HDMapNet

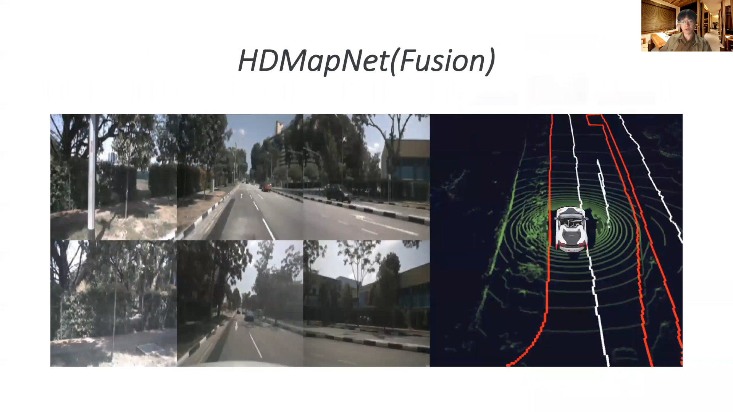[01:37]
We show six input images on the left and the vectorized
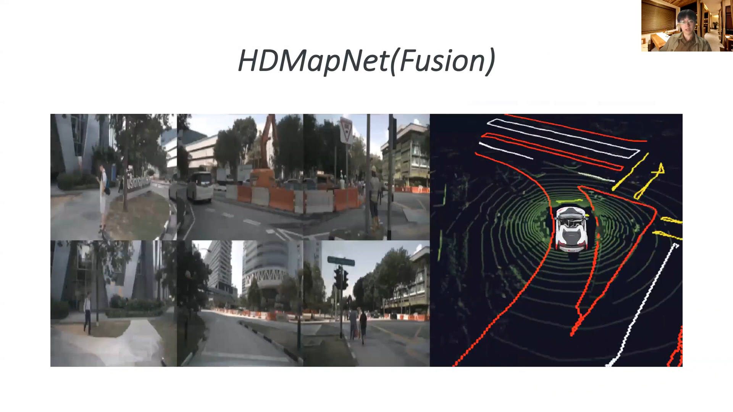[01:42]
HDMap predicted by our method on the right.